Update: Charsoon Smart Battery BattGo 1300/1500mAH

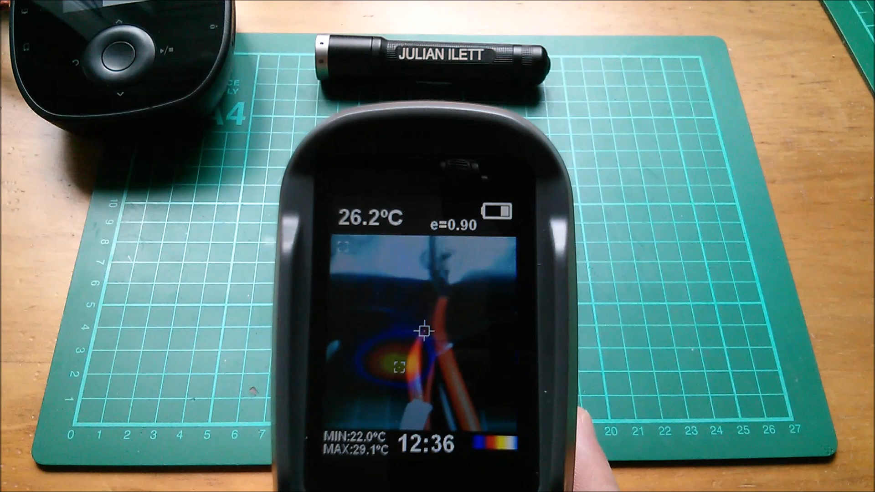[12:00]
On screen: spot 26.2°C, max 29.1°C, min 22.0°C
And yes, the thermal imaging camera is still showing some heat on the left-hand battery, but not on the right-hand battery.
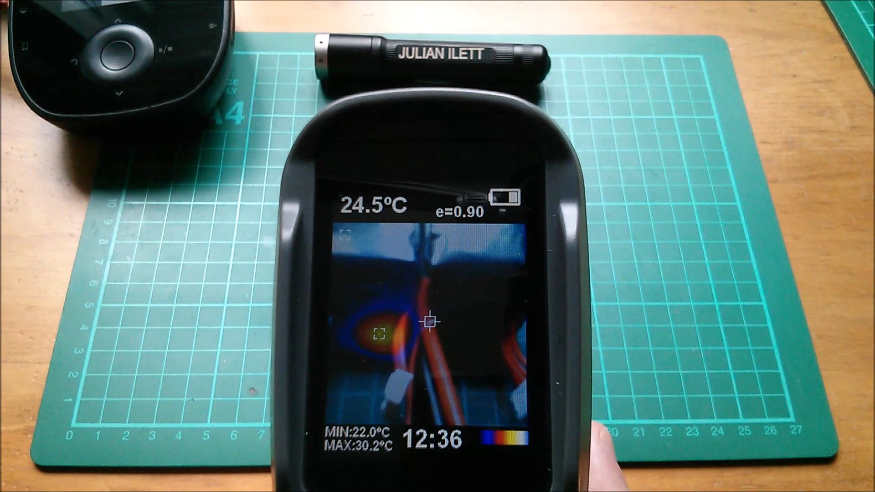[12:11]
On screen: spot 24.5°C, max 30.2°C, min 22.0°C
So, a bit of pink fan again, I think. Let's cool them down again. And see whether that's still the case.
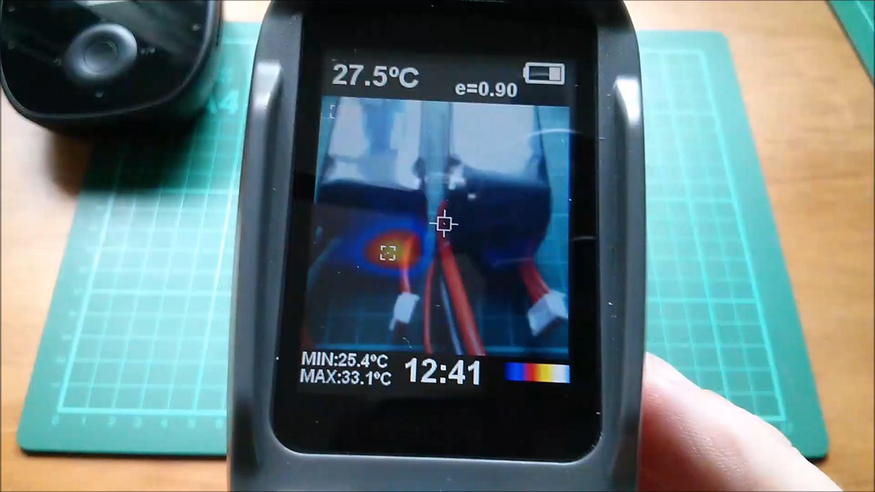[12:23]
On screen: spot 27.5°C, max 33.1°C, min 25.4°C
Right, well, this is all a bit inconclusive, really. There's still 33 degrees on the left-hand battery, the 1300 mAh,
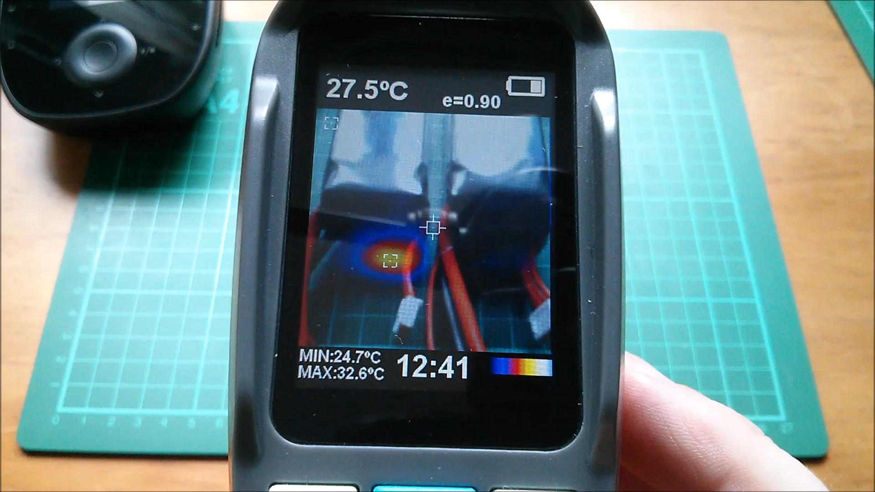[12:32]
On screen: spot 27.5°C, max 32.6°C, min 24.7°C
even though I've turned off the auto storage feature. So, is it determined to complete the first auto storage before it accepts that I've switched it off?
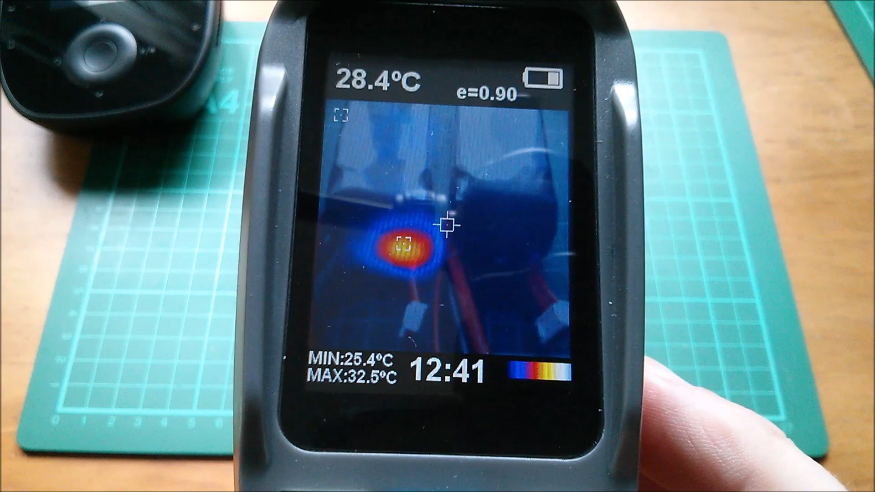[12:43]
On screen: spot 28.4°C, max 32.5°C, min 25.4°C
You can see there's definitely a warm patch, a hot patch on that left-hand battery. There's a very mild bit of heat on the right-hand in the same place,
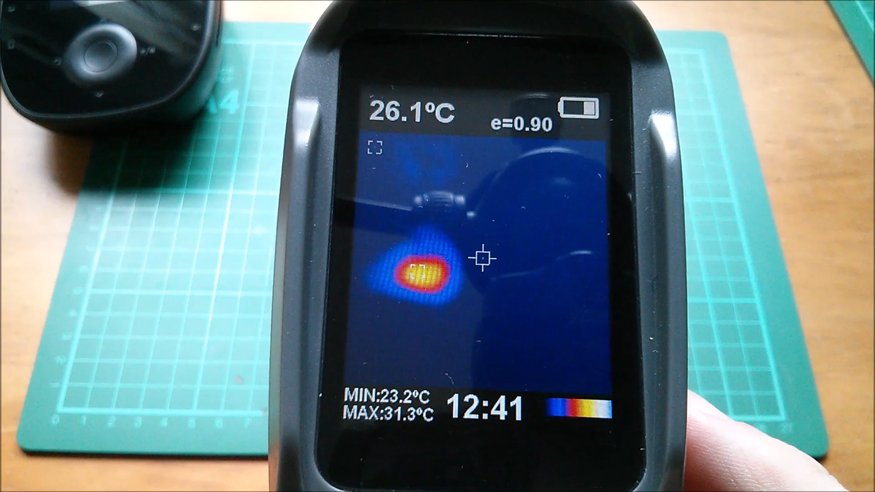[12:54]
On screen: spot 26.1°C, max 31.3°C, min 23.2°C
but it's barely there. Let's mix the live image back in, the optical image.
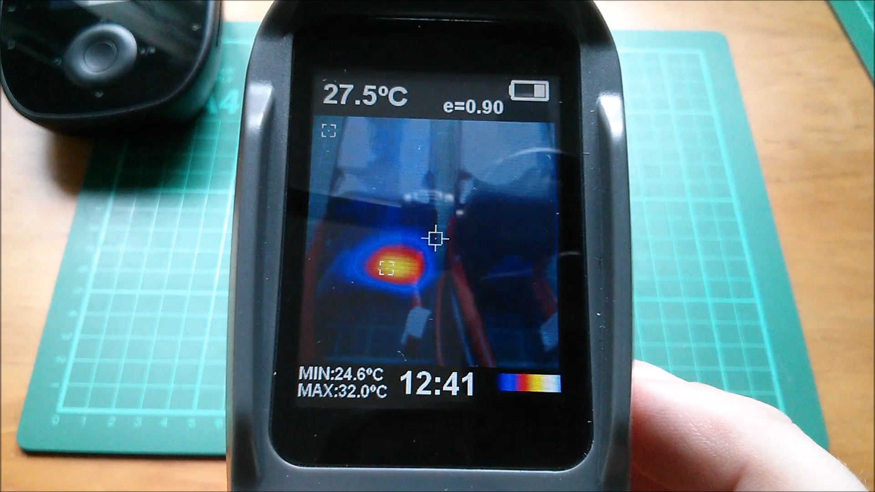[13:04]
On screen: spot 27.5°C, max 32.0°C, min 24.6°C
But the left one is still hot, so I don't know what's going on.